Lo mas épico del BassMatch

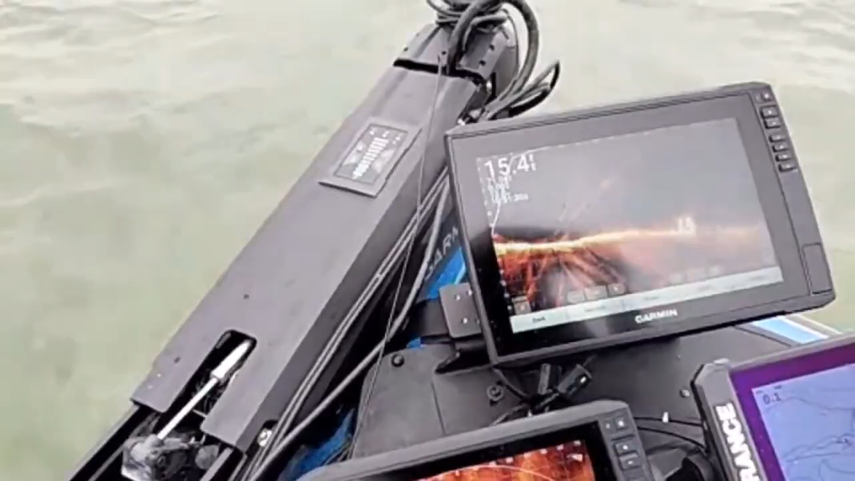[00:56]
Son estas piedras, aquí abajo las puedes ver en el perspective.
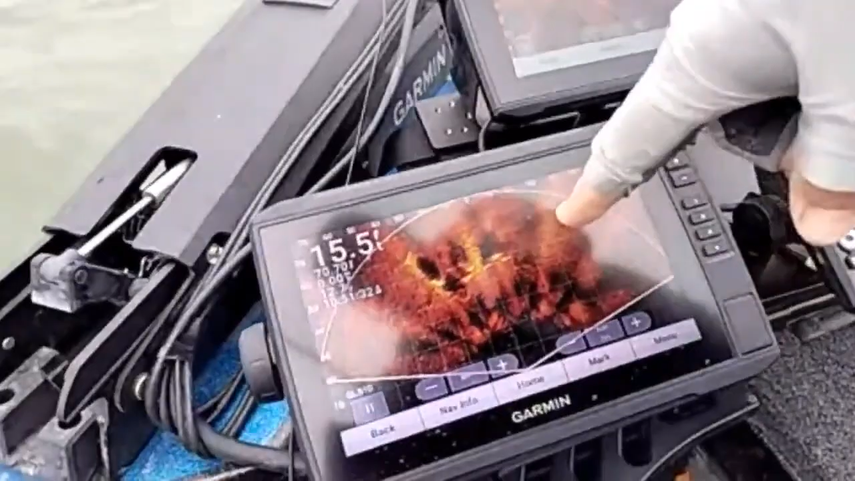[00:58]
Este grupo de piedras de ahí.